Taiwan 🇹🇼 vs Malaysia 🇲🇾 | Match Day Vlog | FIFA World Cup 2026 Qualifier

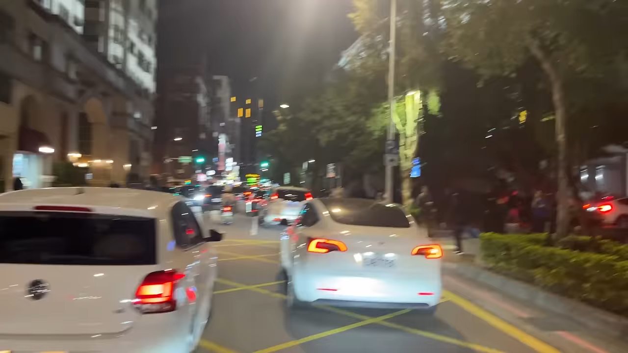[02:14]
Busy on this road as expected.
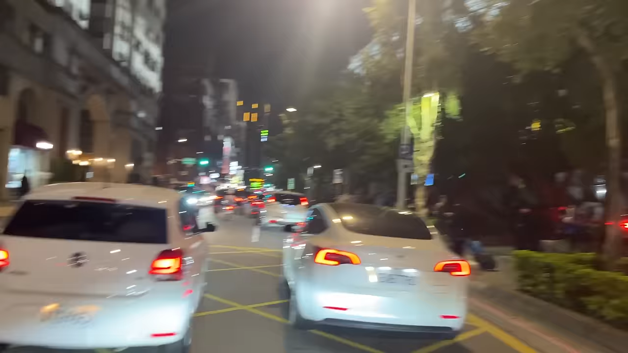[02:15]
There's the outside of Taipei Stadium there behind the trees.